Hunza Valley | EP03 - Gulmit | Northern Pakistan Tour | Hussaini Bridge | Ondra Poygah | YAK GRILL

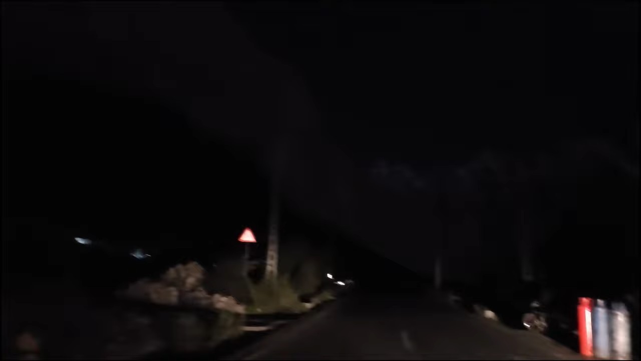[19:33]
तो यहाँ पर ना ये मून की डायरेक्ट रोशनी इन पे पड़ रही है, और जो ये वाइब्स दे रहे हैं ना एक्स्ट्राऑर्डिनरी अमेजिंग।